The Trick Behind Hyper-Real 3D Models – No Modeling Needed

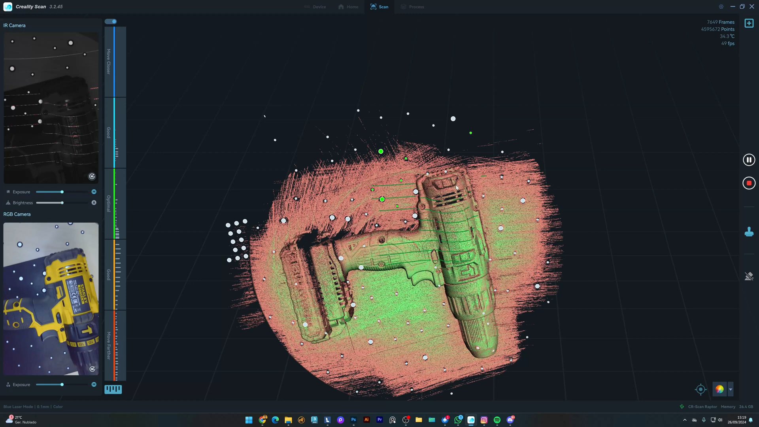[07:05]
But you can see the level of detail that it captures. Looking at the final result, you can see the blue laser managed to capture a very good amount of detail.
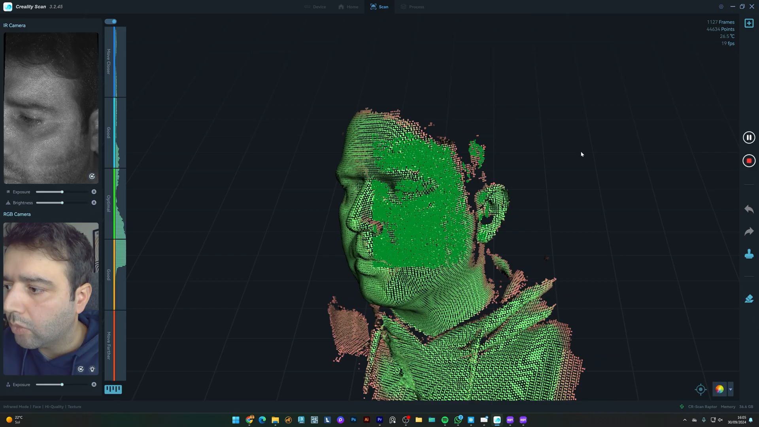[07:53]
Also, scanning complex objects often requires multiple passes and adjustments,